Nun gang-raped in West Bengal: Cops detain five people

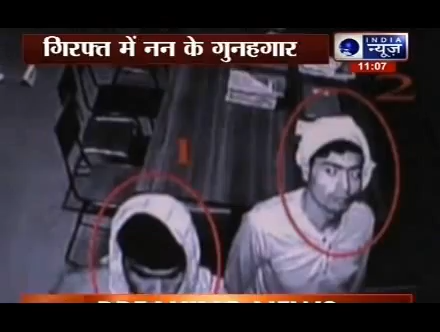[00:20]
پردرشن ہوئے جس کے بعد مکی منتری ممتہ بنو جی نے معاملے کی سی آئی ڈی جارج کے عادیش بھی دے دیا ہے ہم آپ کو سیس ٹی وی سے لی گئی جو تصویریں ہیں وہ دکھا رہا ہے ٹی وی سکرینز پر ہائلائٹ کر کے یہ تین آروپی ہیں جو فیلحال پولس کی گرفت میں ہیں چوہتر سال کی نن سے گھانگریپ کا یہ معاملہ ہے پشنگ بنگال کی خبر ہم آپ کو بتا رہے ہیں